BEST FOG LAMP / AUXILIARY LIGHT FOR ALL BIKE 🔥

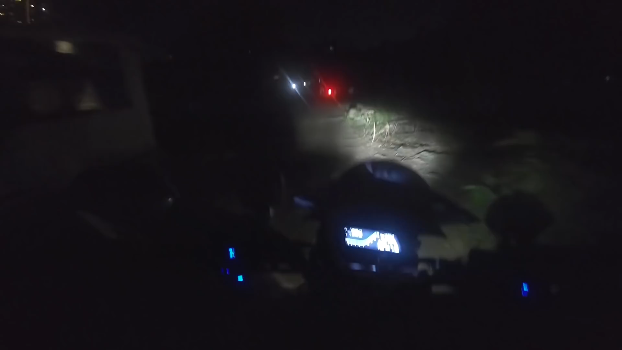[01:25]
So, how much is it? How much is it? 120 watts and 12,000 lumens.
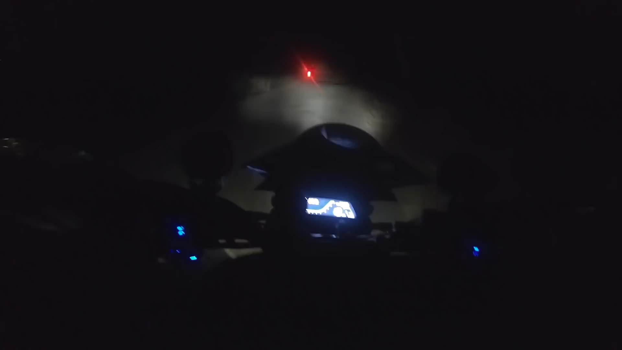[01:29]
On Instagram, I was checking the account of Rolling Pistons.
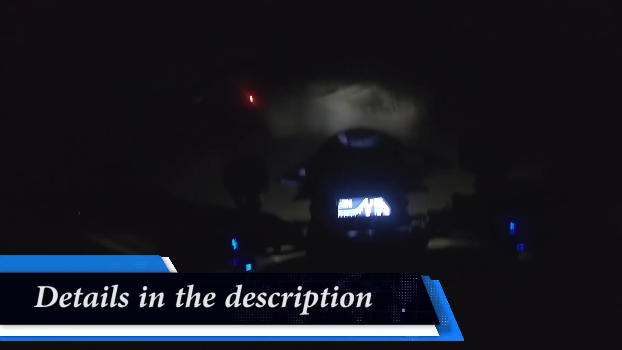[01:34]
They put these fog lamps before and after. So, I was impressed with these fog lamps. I was surprised to see them. I was surprised to see them. Because I'm killing the nitrates. Last to last video.
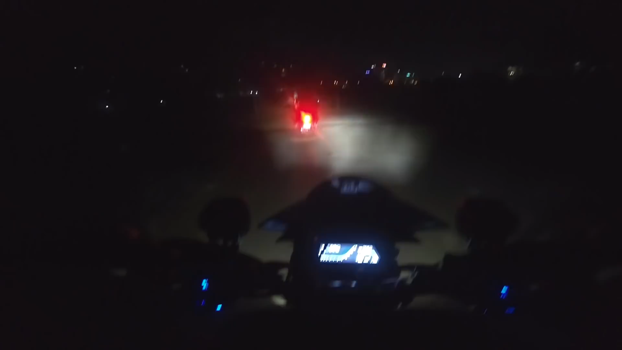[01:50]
If you have seen it, that was a Lona ride with my friends. So, I'm not doing anything. My headlamps are the darkest road ever in Mumbai. This is where you will find. And actually, my foot is here.
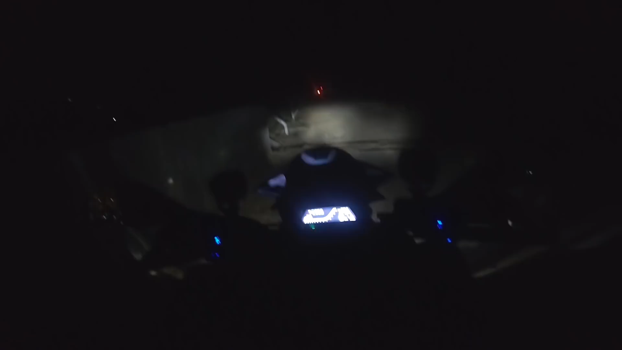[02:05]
I have to take a photo for my thumbnail. Just hold on. Let's choose a wide angle.
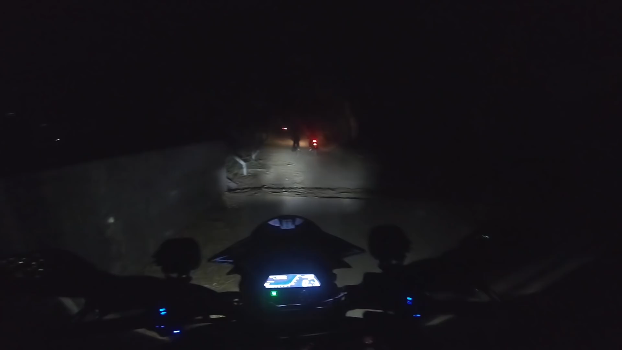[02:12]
Oh my god. People coming in my frame. Okay. This is the before. And on.
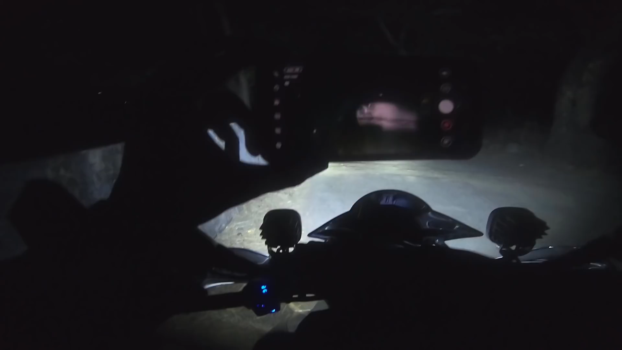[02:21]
This is the after. So, this is all about the fog lamps. I've kept it on the street level. Because I don't want the other people to get irritated with the strong lights. And I've attached a L-bracket through my rear view mirror. You can mount it anywhere. Yeah. And I wanted the headlamps to move as I move my handle. So, for daily use, it's good for me.
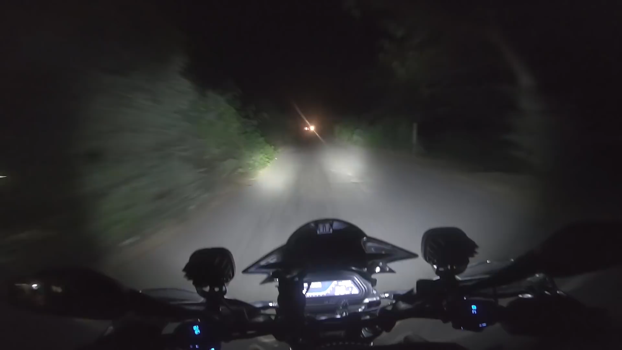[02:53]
Because I go through these roads. Like this. Because this is a shortcut to beat all the traffic. And there's no time light here. So, this is great. I'll just switch it off.
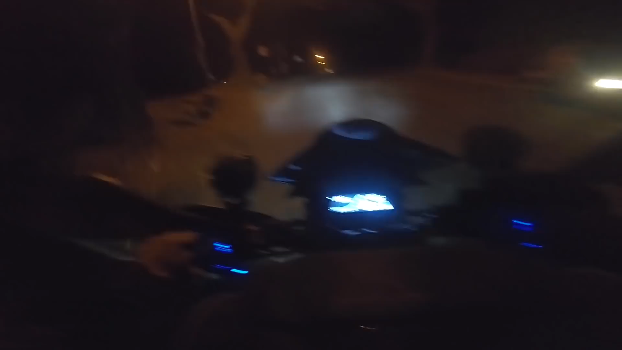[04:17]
I wanted to say. If you put the fog lamps on 800-700.
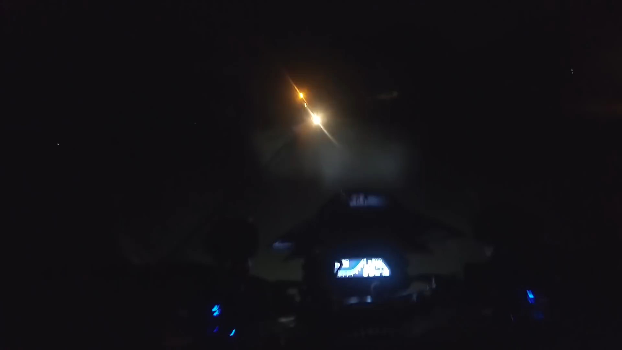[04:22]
It spreads the light. As the headlight is doing. Okay.
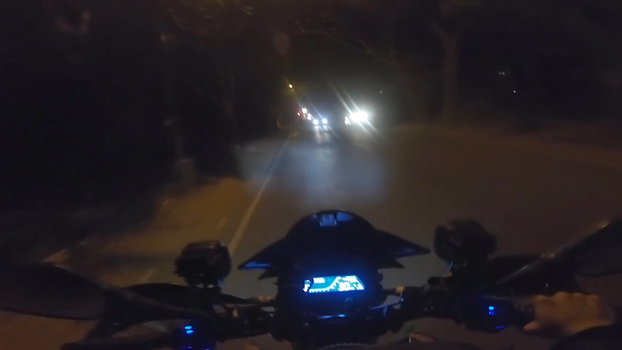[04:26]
If you need a long distance light. It won't provide fog lamps. If you put it on.
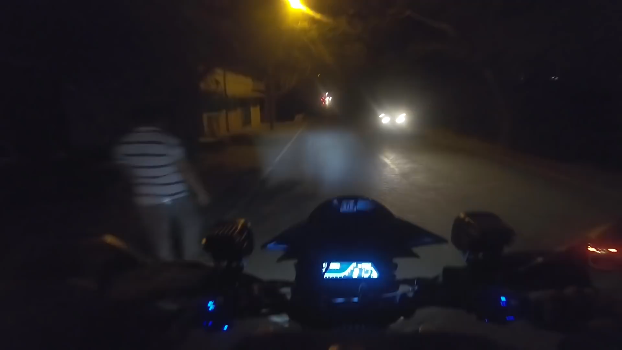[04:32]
It gives it a floodlight. This is 50-70 meters. Even 100 meters. So, this is not spread.